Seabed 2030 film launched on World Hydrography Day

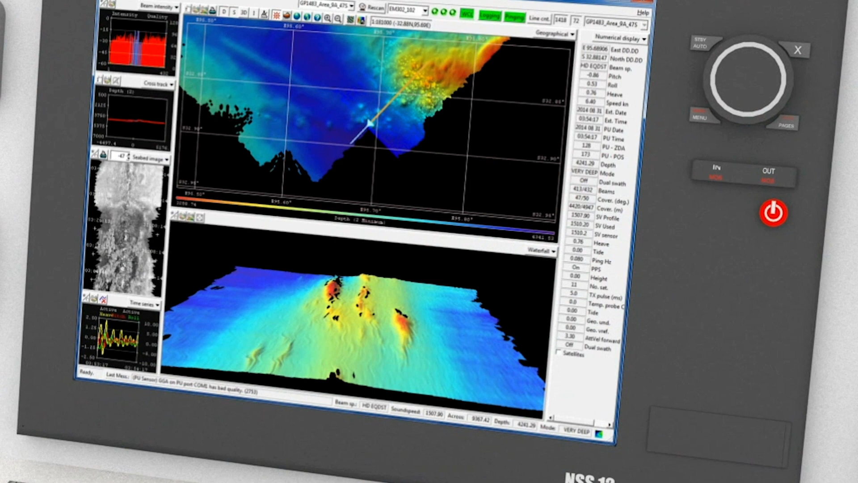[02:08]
The idea behind crowdsourcing is to leverage the assets that are already at sea.